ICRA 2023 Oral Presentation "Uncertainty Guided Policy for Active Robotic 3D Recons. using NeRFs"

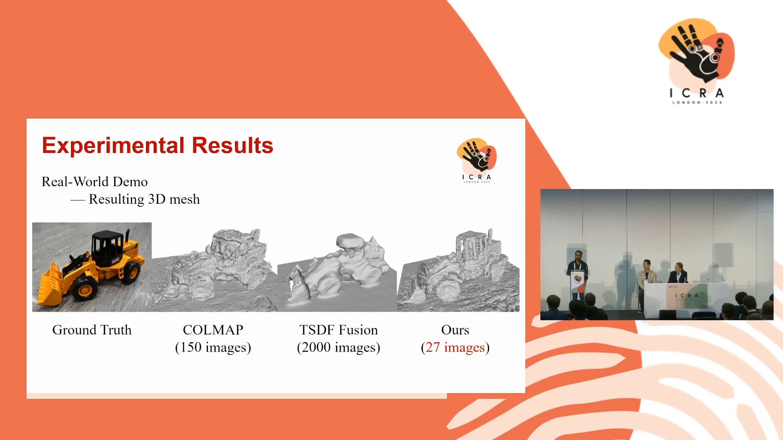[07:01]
So with just using 27 images, we have reconstruction results better than the previous methods.